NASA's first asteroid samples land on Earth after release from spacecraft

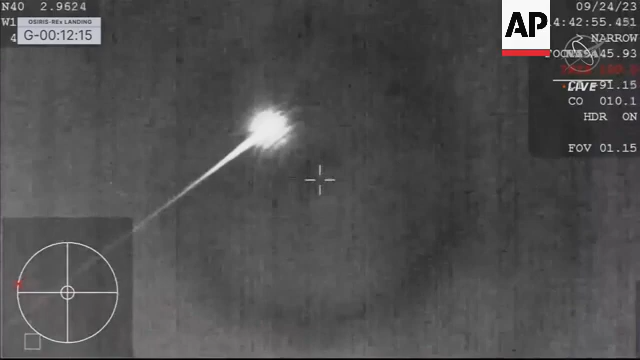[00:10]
At this point, we have entered in over San Francisco Califiberinth network of piping and tubing leading into that sample canister within,